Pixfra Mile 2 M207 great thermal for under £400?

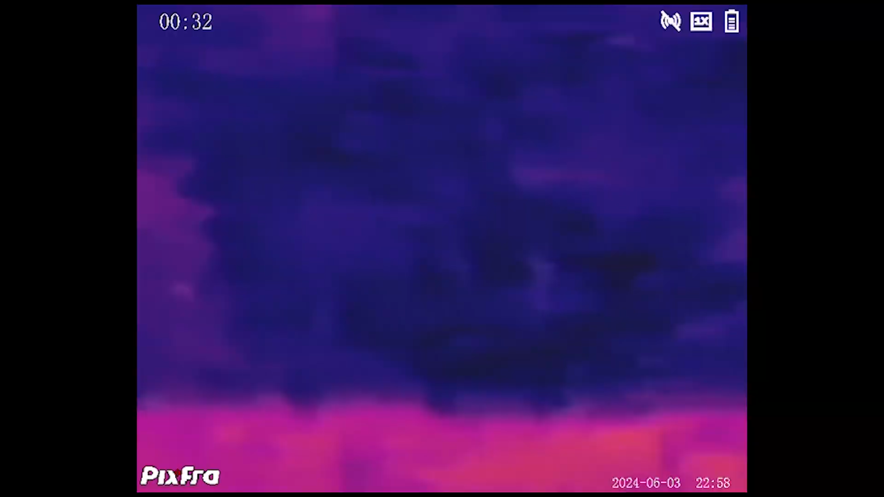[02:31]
for a wildlife watcher spotting birds or hedgehogs in the bushes then perfectly
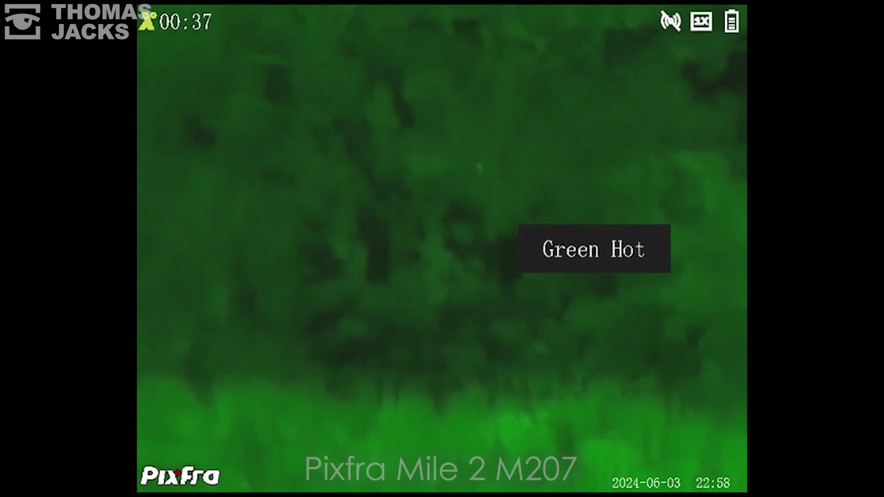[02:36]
ideal over sort of 50 meters 100 meters and the job there is just to find is
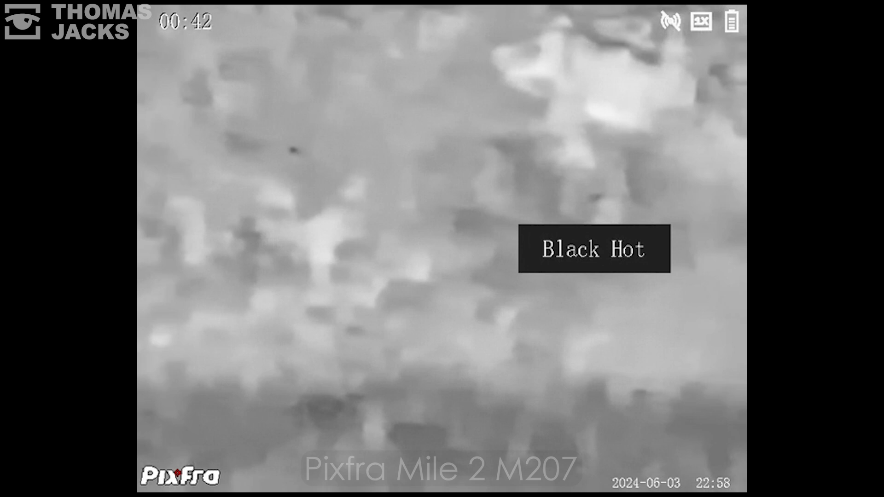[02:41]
there something there yes of the right kind of shape in the right kind of habitat with the right kind
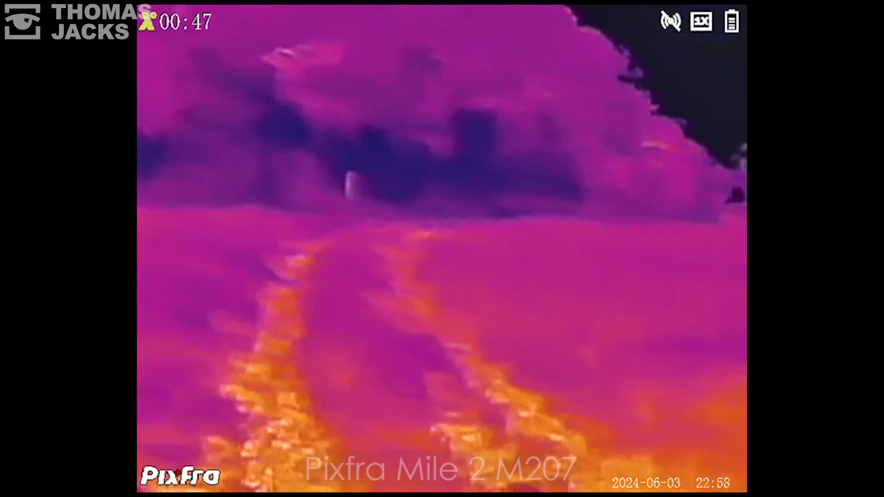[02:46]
of behavior so movements you use all those cues to say that's going to be a hedgehog
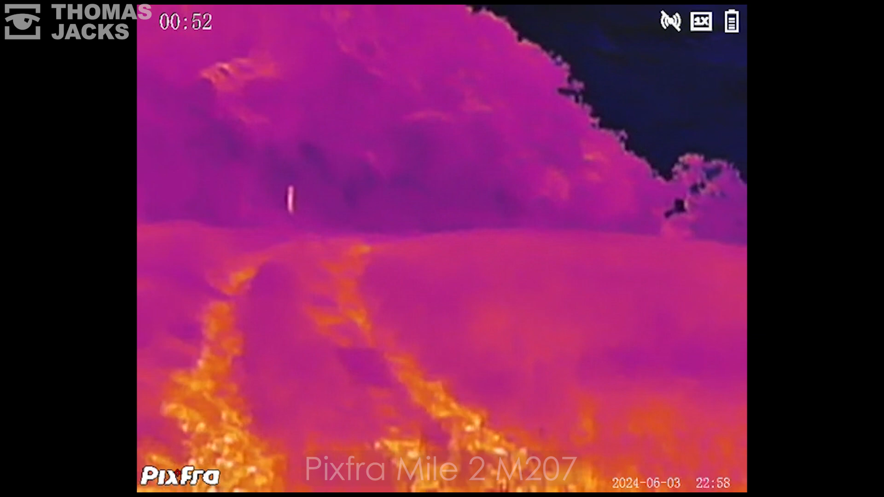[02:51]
or a fox or a deer or a rat or a bird of some sort yeah okay so you'll be able to identify that sort of anything sub sub 100 really 100 meters okay they'll
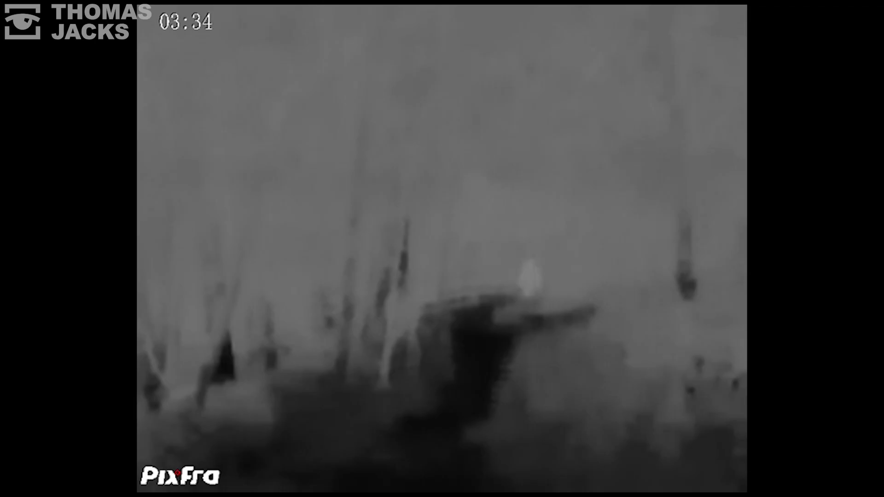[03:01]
detect weight they'll detect
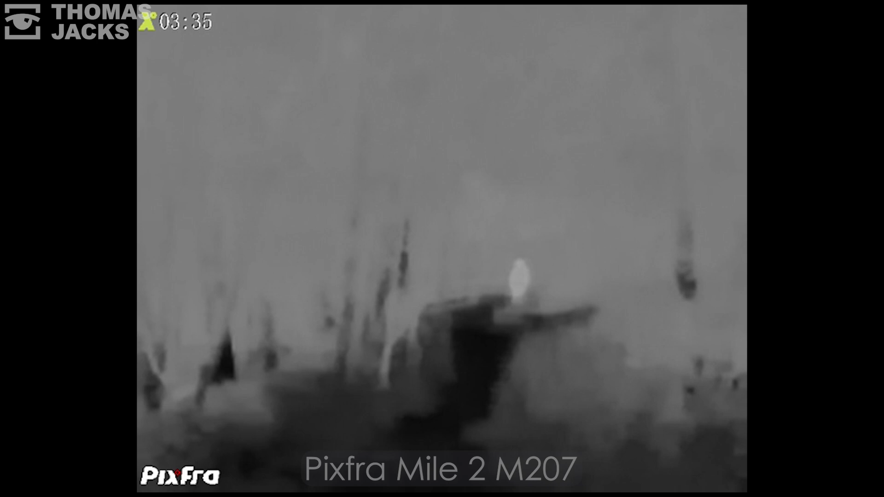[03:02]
a human object way past that but if we're being realistic in a real-world application yeah there are 100 meters and less is what they're really designed for but there are other mile 2 units that we'll talk about
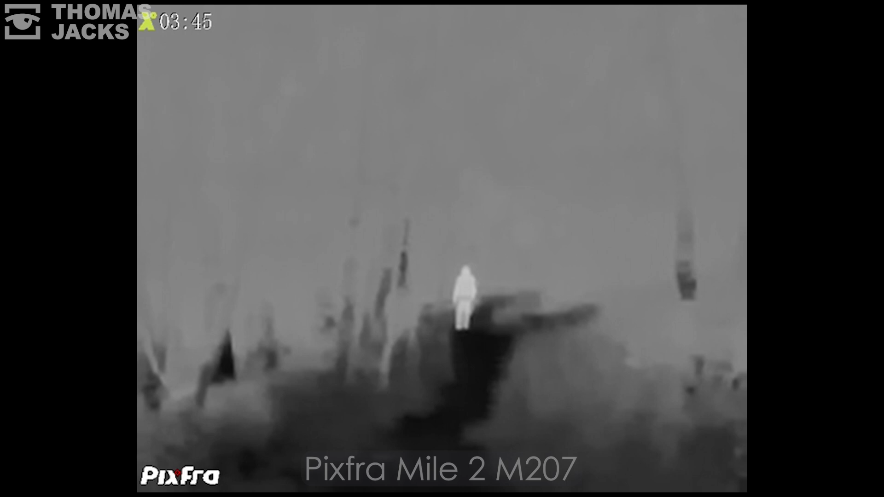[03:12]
in other videos correct that will be better for bigger ranges yeah okay right so there's a couple of specifics that apply to this particular configuration with this
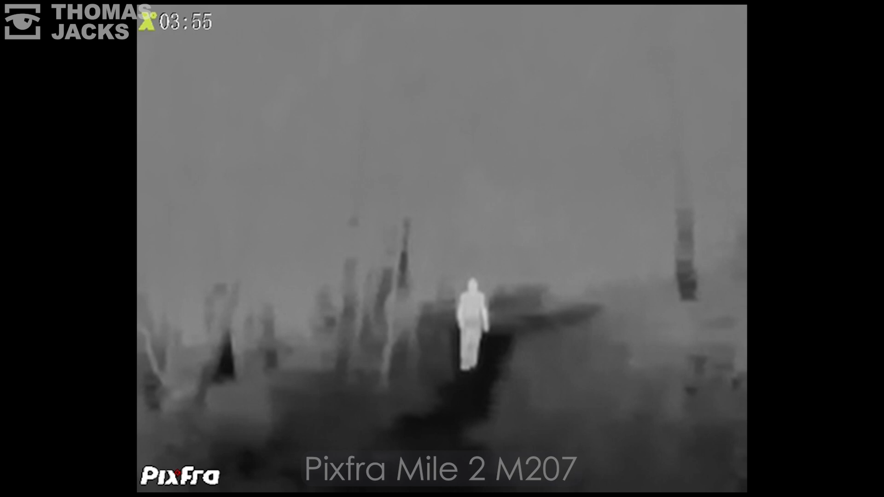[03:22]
sensor and this lens that being the field of view so how wide that shot
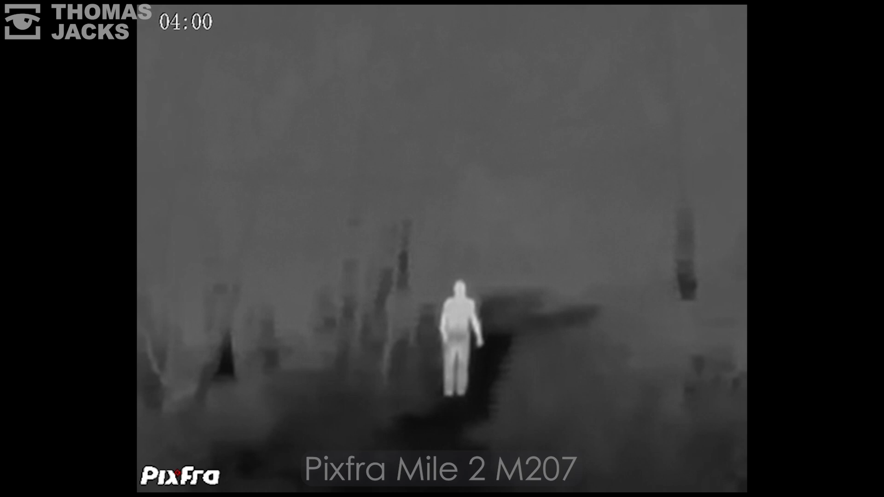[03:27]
is yeah and we're going to show you some through the lens footage and also the magnification of
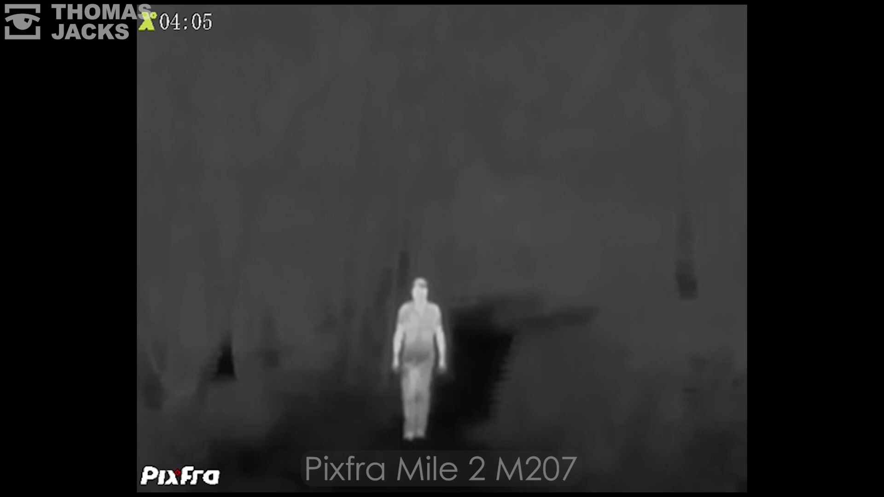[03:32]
it so can you tell us what that is yeah so base magnification is a 1.1 times field
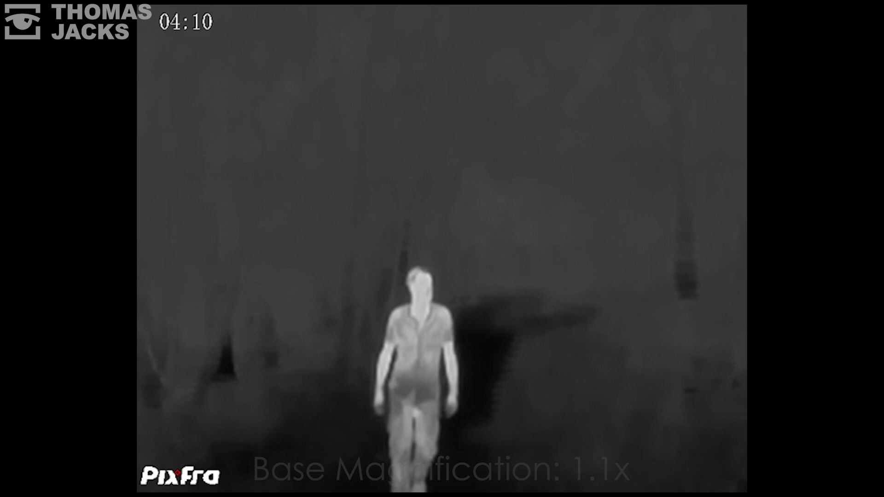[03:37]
of view wise you get about 24 degrees so quite a large field of view but that's down to the
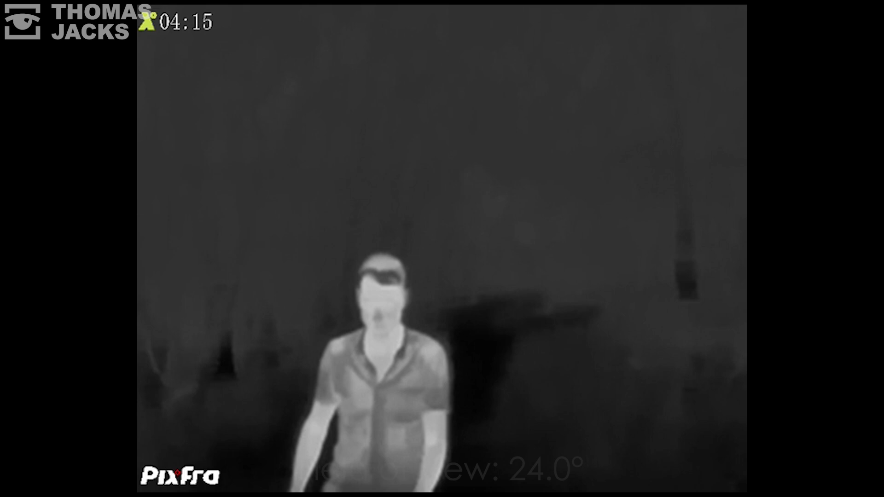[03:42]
lens size lens being so small smaller lens allows for bigger field of view if you looked at maybe some of the other models in this range so the
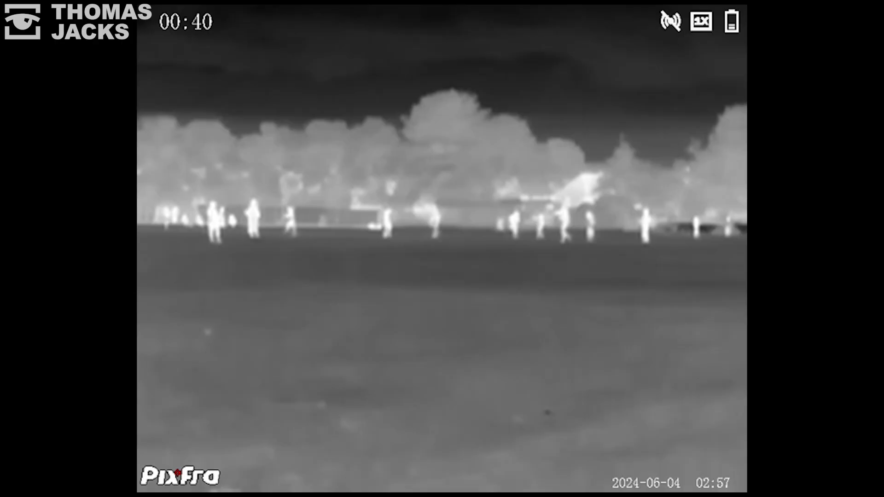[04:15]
to need a wide field of view because you've got a big area to scan
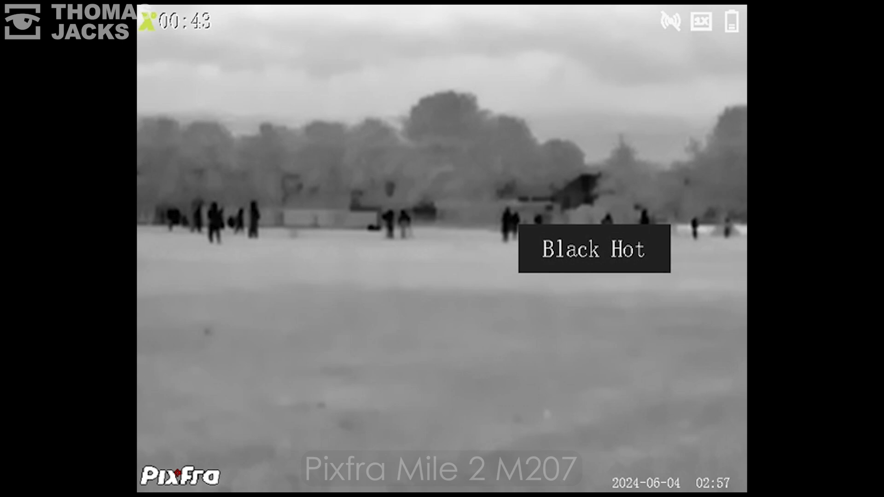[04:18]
or if you're doing a survey like a back survey yeah you can cover a lot of area without needing
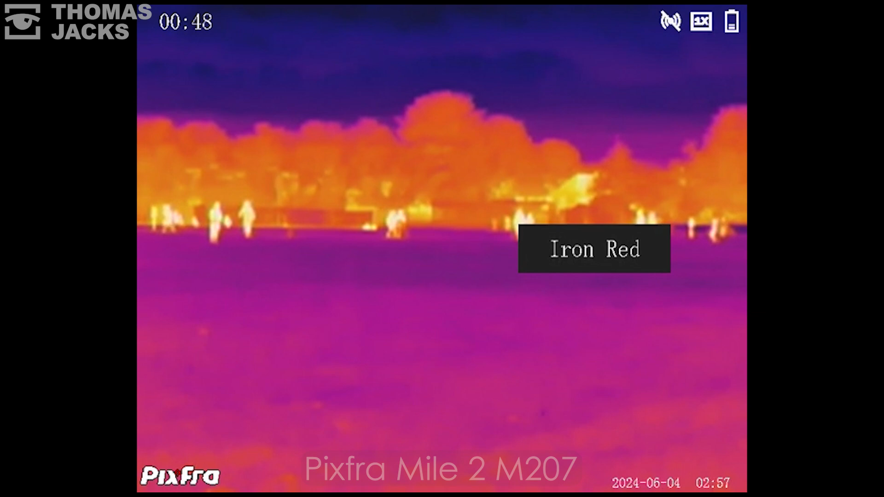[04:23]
to move yeah definitely thermal camera stick it on a tripod you'll see anything that's going on
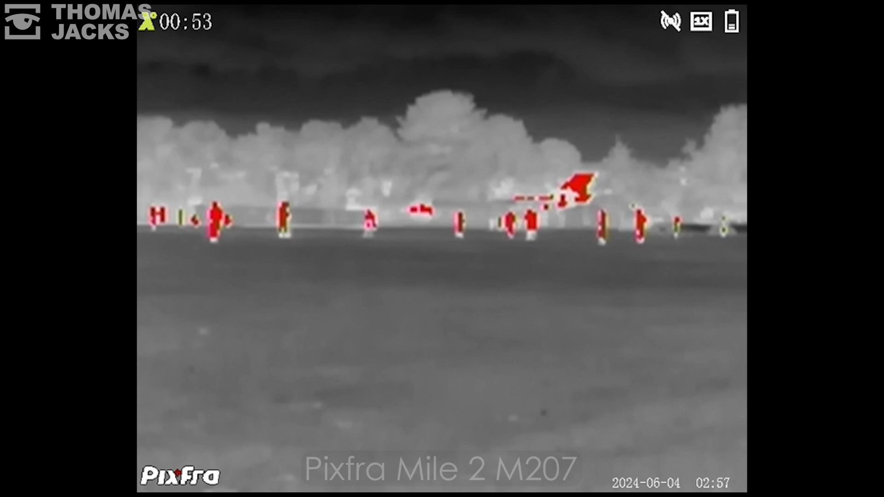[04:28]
on the side of a building yeah a hundred percent because it's obviously designed for shorter
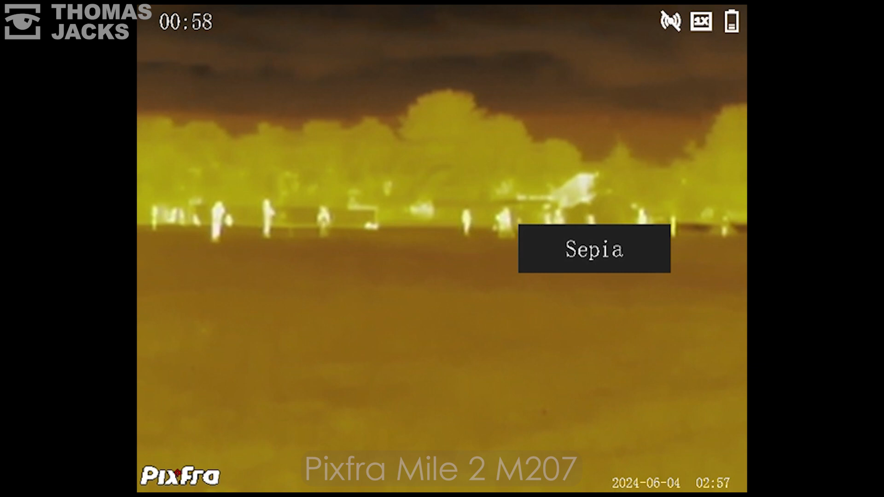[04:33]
distances having a really good field of view is really important because if you're only looking over a hundred meters let's say
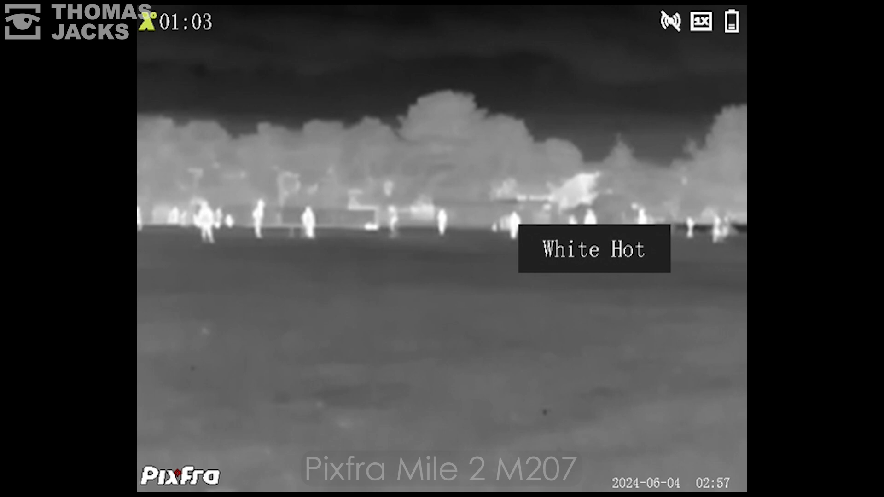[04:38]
you're looking at a load of rats or load of rabbits out in the field you want to be able to
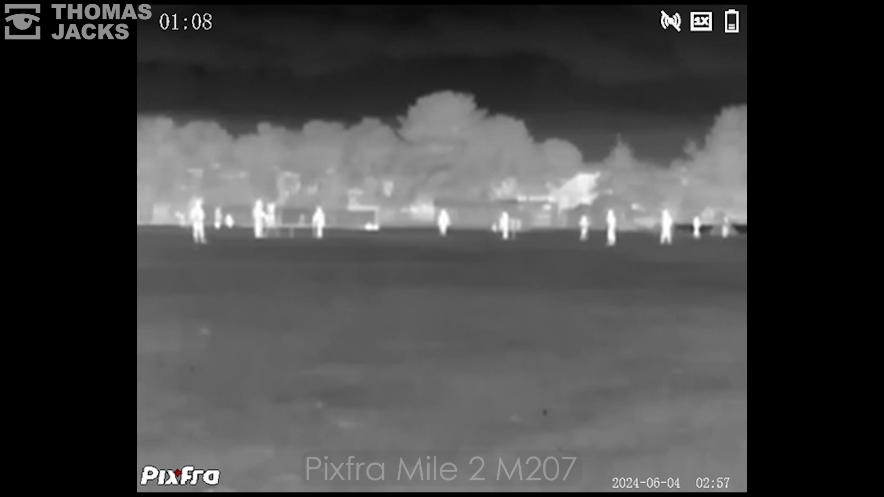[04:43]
scan a large area across a short distance it's not like you're trying to pinpoint on a 10 meter
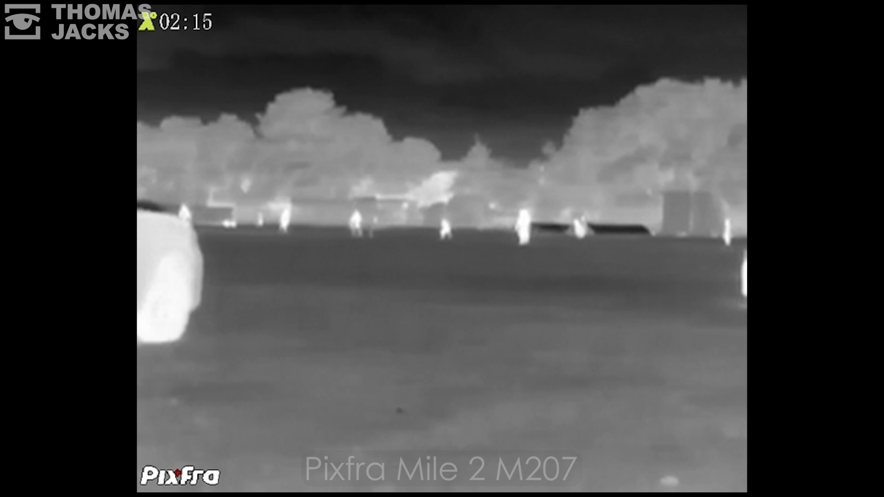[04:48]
radius at 300 yards you're wanting to get as much as you can in between where you are
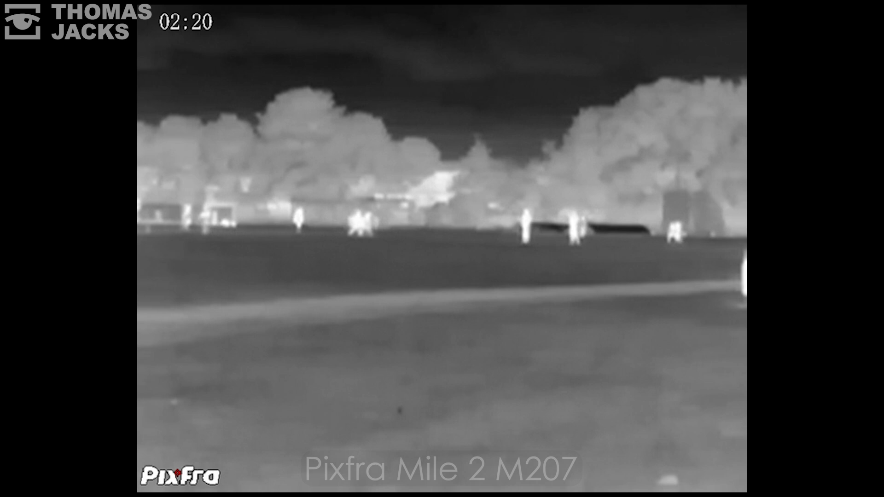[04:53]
and 100 meters away brilliant okay right so that's what it looks like through the lens pretty impressive for 399 pounds